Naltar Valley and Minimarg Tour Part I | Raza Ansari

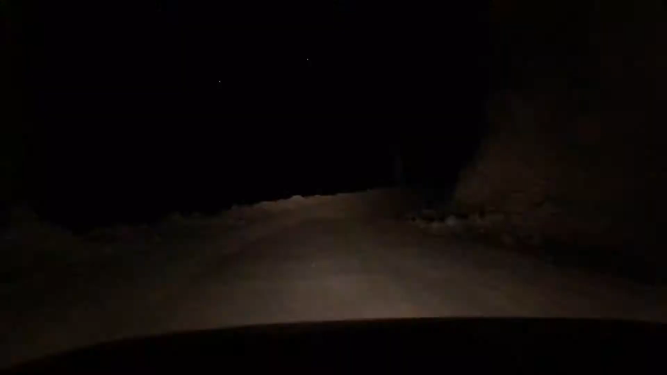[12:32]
इस वक्त रात के 12 बजे हैं और गाइस, ये रास्ता इतना सुनसान था कि मतलब हम 2 घंटे का रास्ता था,